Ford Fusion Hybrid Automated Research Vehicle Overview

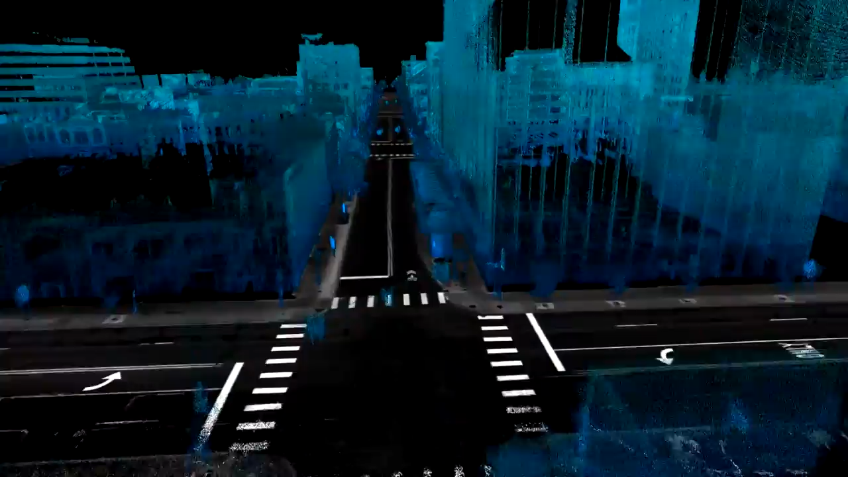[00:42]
Our partnership with the University of Michigan and State Farm
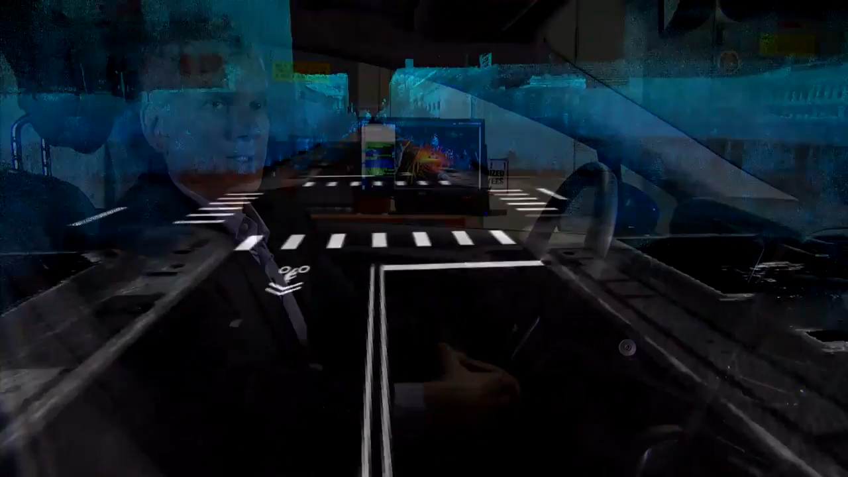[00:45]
really helps us accelerate the development of this technology. What's different about this car is that it can see what's around it,
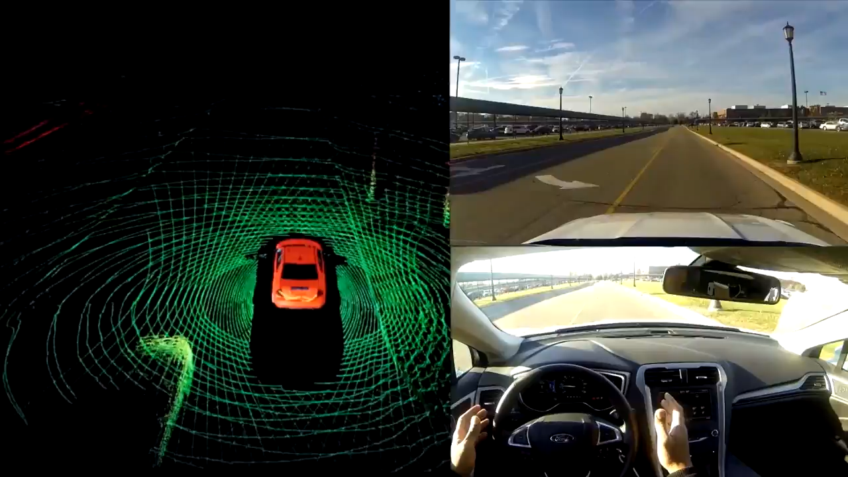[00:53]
360 degrees all the time, out to a football field in length, all around the vehicle. Unlike a driver that can only look at one direction at a time and only concentrate on one thing at a time, this system can look all around the vehicle,
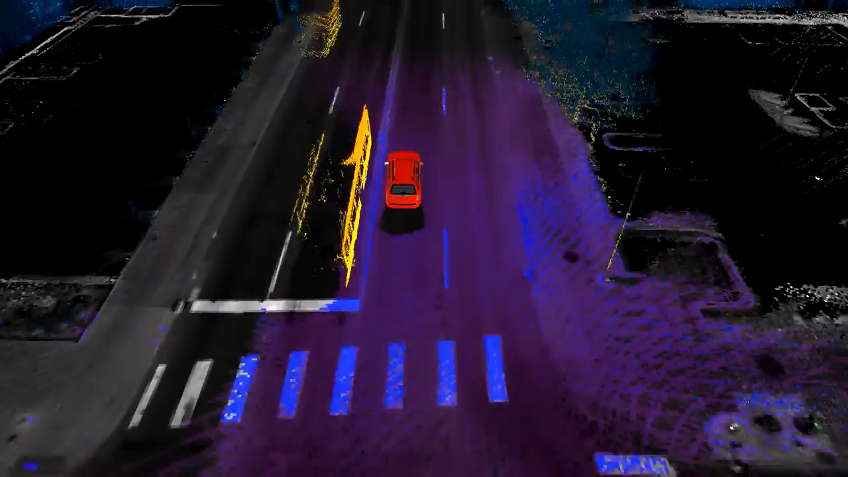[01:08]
have complete situational awareness, understand what's happening,
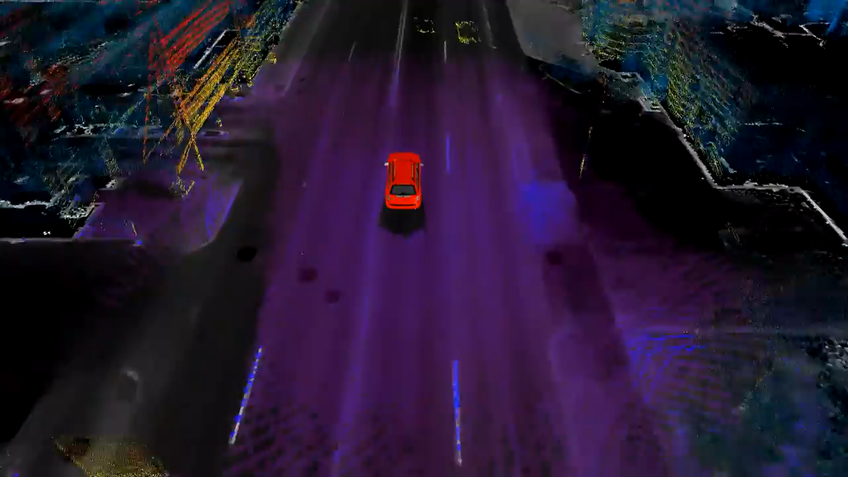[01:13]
and we'll be able to react to what's happening around it or inform the driver so the driver can react to what's going on around it.
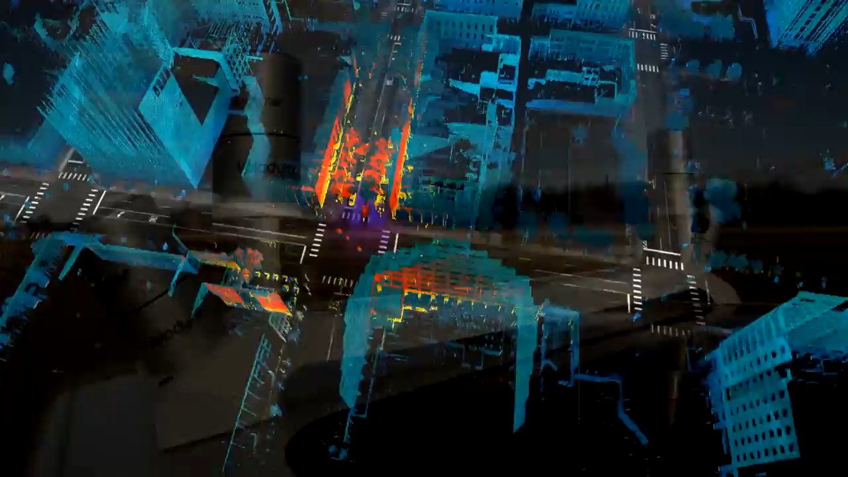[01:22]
And then the time it takes to go out and come back,
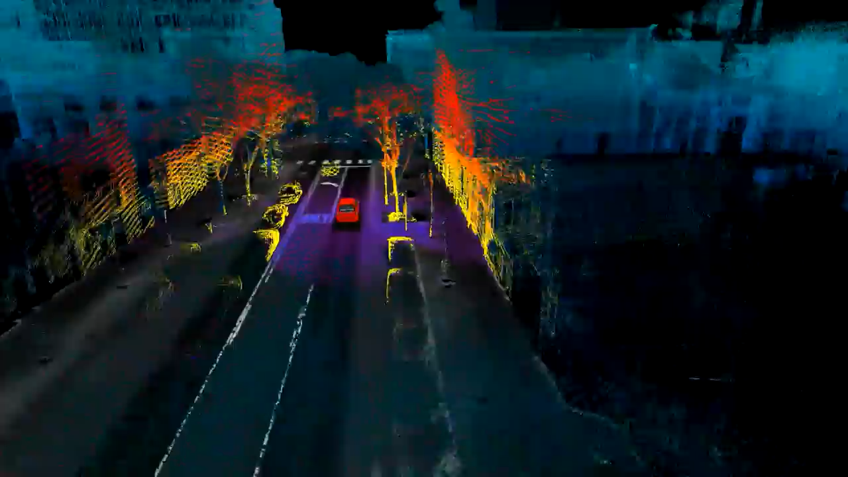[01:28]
we can measure then the distance from the source to the object. So that's where we use light. Light is much faster than sound. It has much more fidelity.
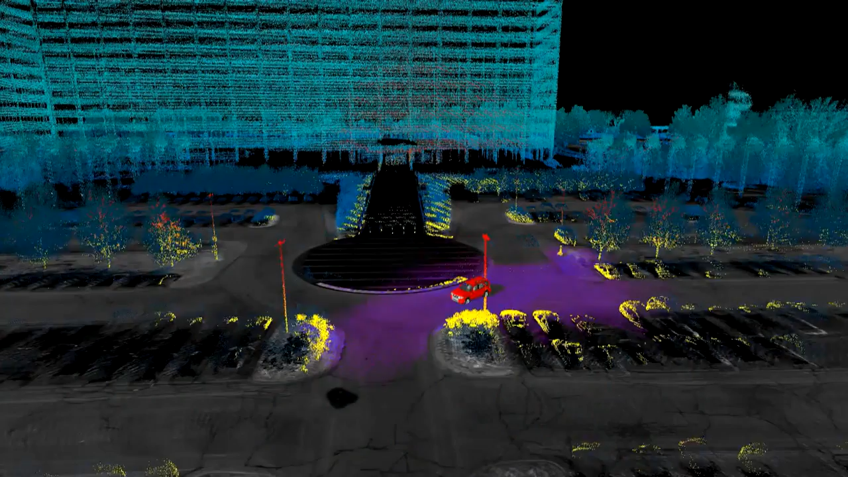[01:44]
And with that then we can make 3D images or very detailed and accurate maps that look
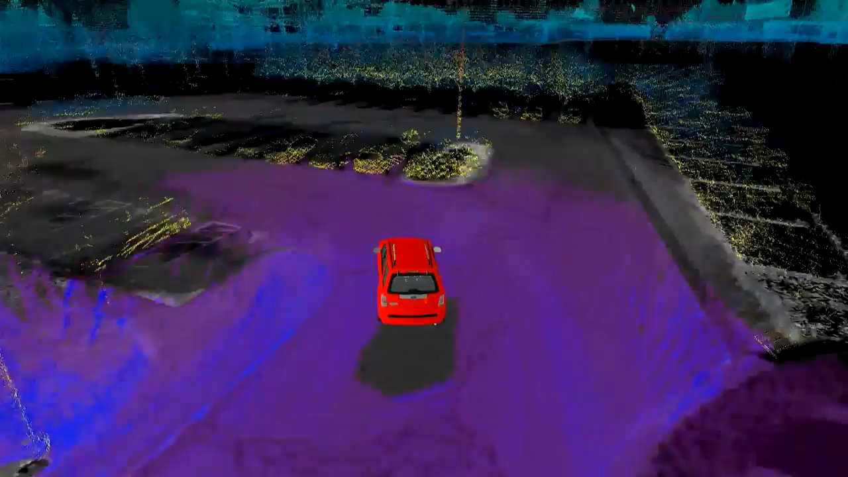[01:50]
like what you would see in a high-end video game.